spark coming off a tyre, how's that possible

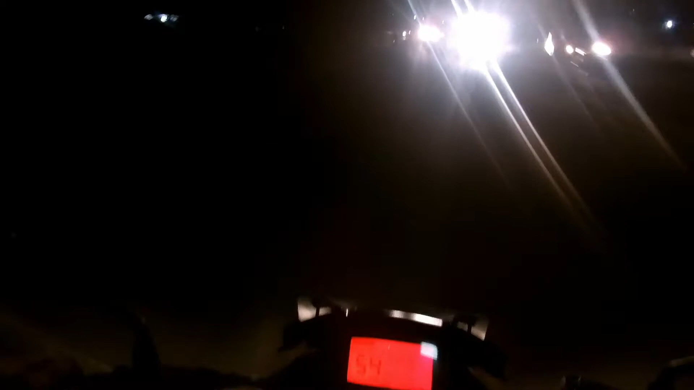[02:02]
मैं दूर का ही पहले देख ले रहा हूँ, अभी नहीं दिख रहा, कुछ भी नहीं दिख रहा अभी तो। अभी दिख रहा है जब है ना हेडलाइट की चमक नहीं आती ना, जब दिखता रहता साला।